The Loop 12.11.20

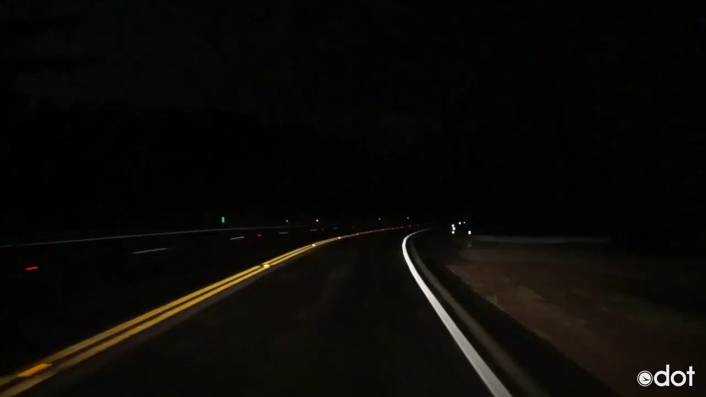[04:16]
a different type of paint that's meant to show up even better on dark, rainy nights has recently been used in some parts of the state.